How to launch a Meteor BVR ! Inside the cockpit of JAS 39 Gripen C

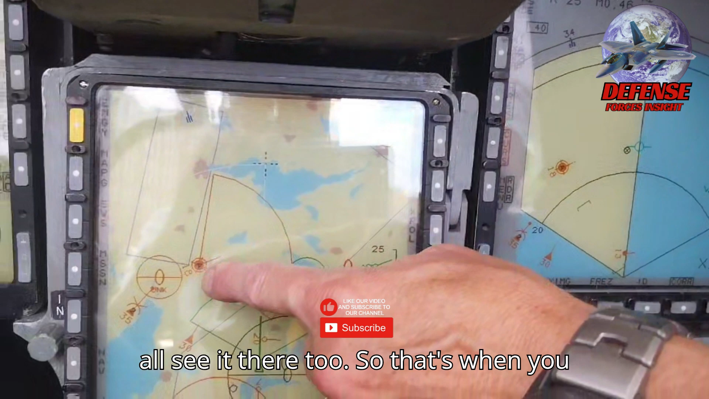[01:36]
So that's when you lock on it, and then you see it on your map,
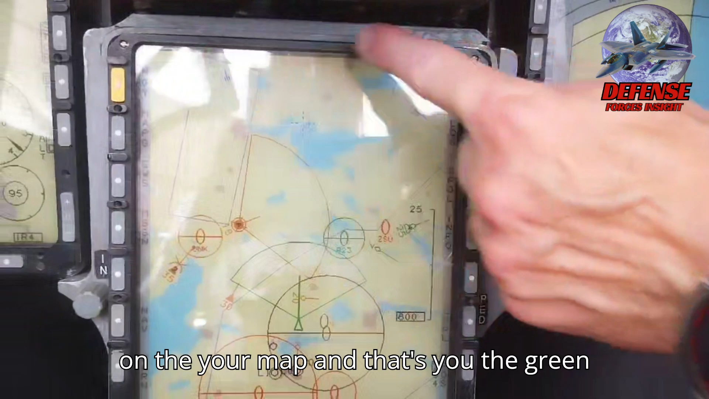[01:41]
and that's you, the green one there. Mm-hmm.
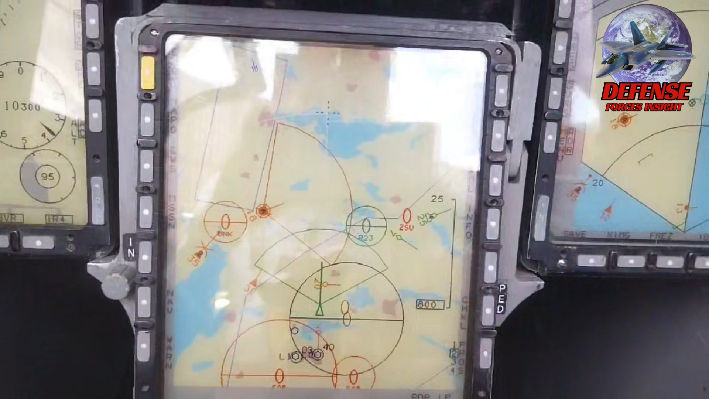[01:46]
And if you want to shoot down that one, you take, if you hold, yes, that's joystick.
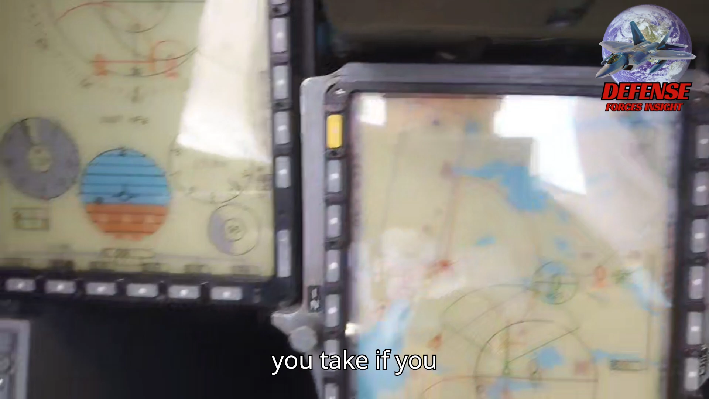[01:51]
This is the joystick, right? Yes, yes.
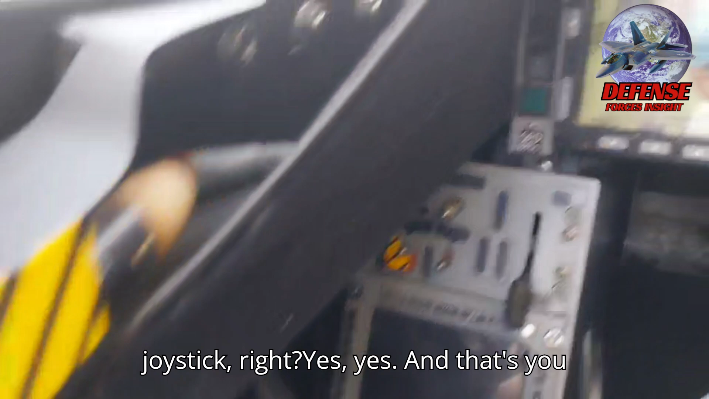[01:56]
And that's, you're going to see the cursor here.
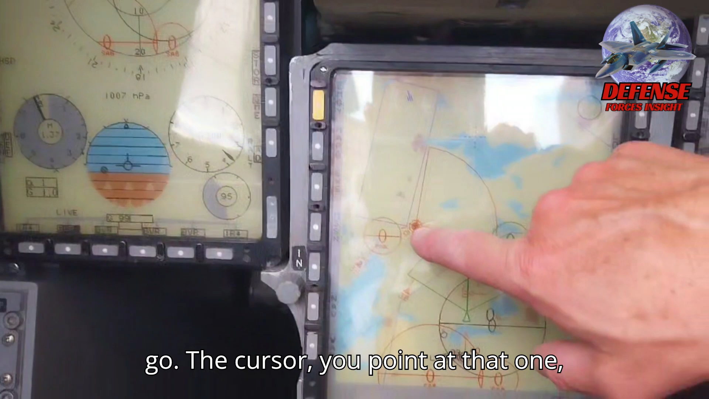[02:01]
So you go the cursor, you point at that one, click, and that's target lock. Mm-hmm.
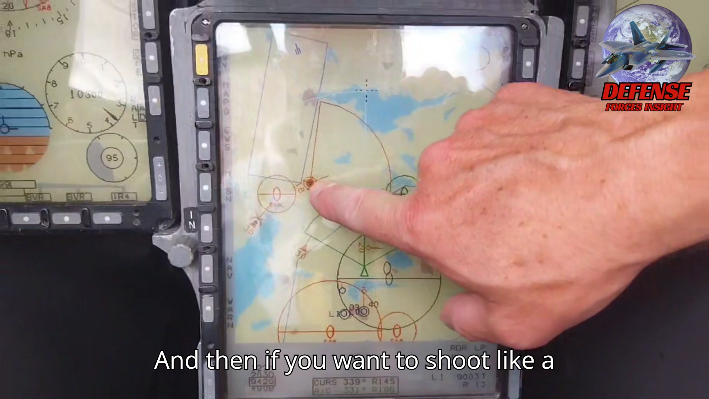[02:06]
And then if you want to shoot, like, a meteor on the wing, you click, BVR.
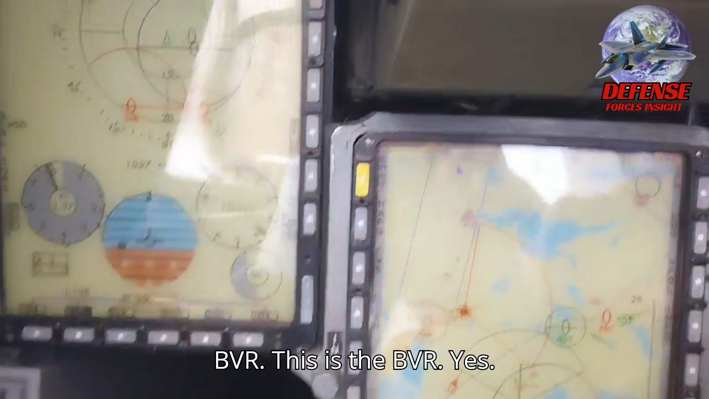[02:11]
Okay, this is the BVR, Bianca.
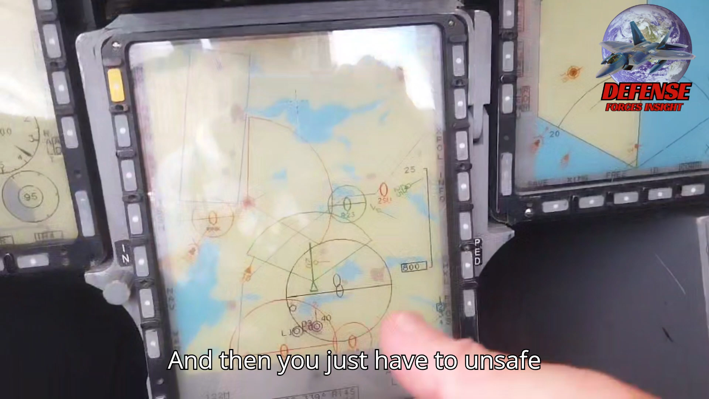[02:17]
And then you just have to un-save and press the button here. Oh, okay.
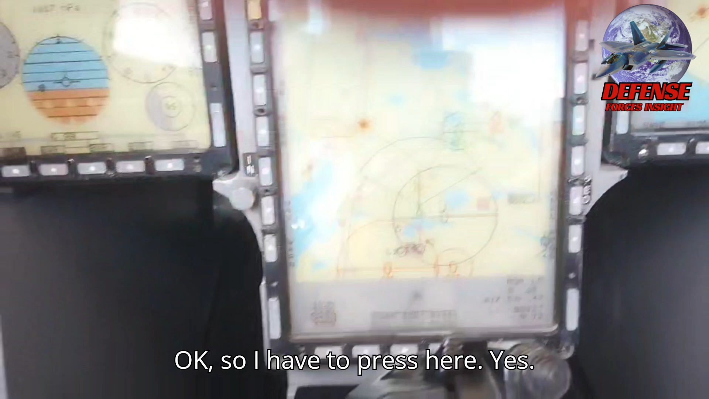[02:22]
So I have to press here? Yes. Yeah. Okay. That's when you're fired. Super.
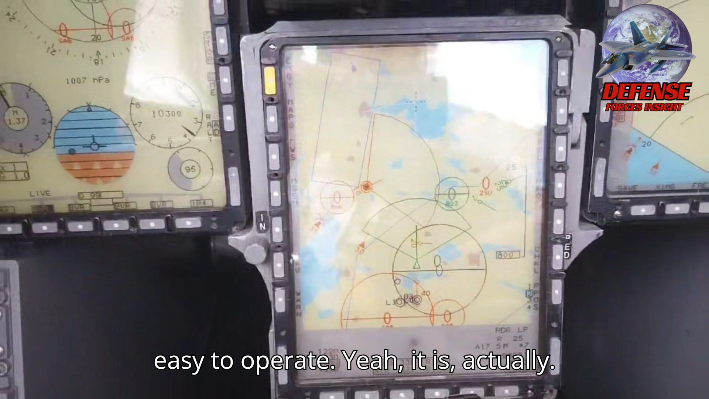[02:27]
So it's very easy to operate. Yeah, it is. Yeah, it is, actually. So you don't want to have to mix a lot of things up here.
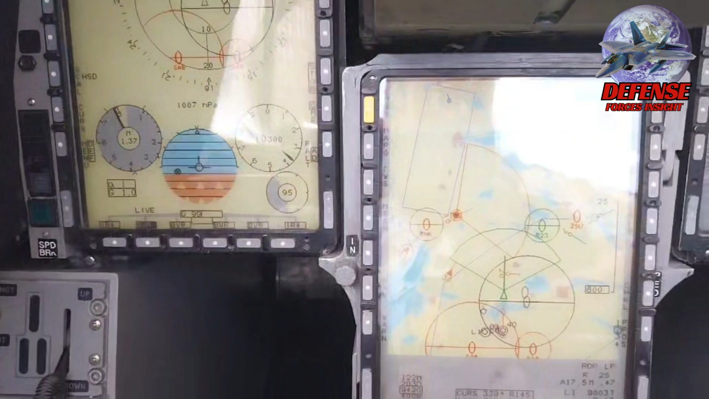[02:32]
You want to use the, we call it the hands-on throttle and stick.
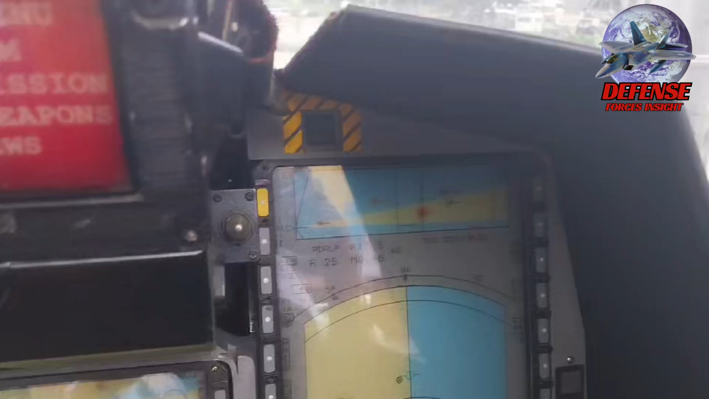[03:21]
The main difference you see when you see it in the E version is that it's one big display.